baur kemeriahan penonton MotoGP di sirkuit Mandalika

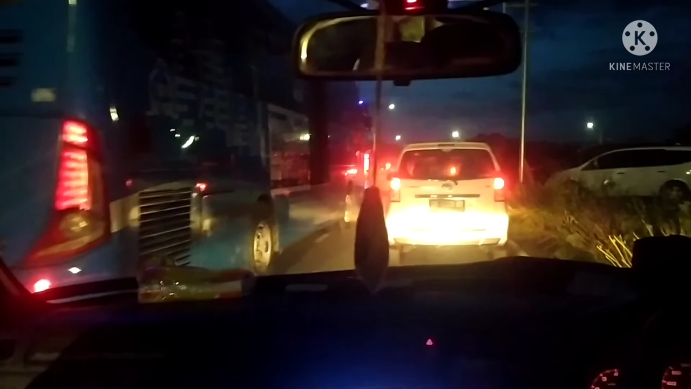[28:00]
Awas. Ini pengertian halte bis yang tadi pemeriksaan ini. Nah, kalau sudah lewat ini insya Allah kita lancar. Salim.